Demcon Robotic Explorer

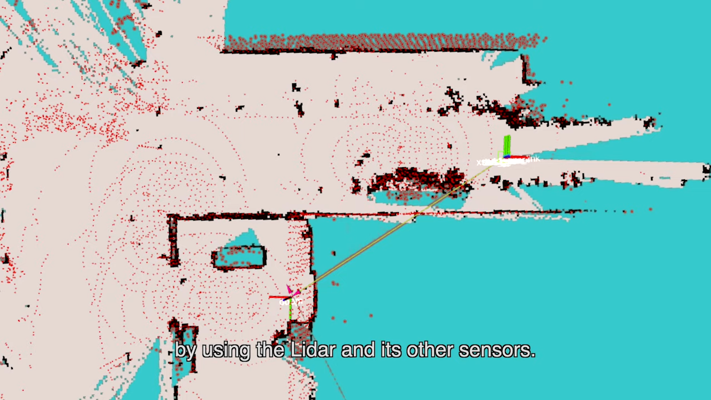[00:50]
The Explorer is then able to plan an optimal route to any goal and follow the route autonomously.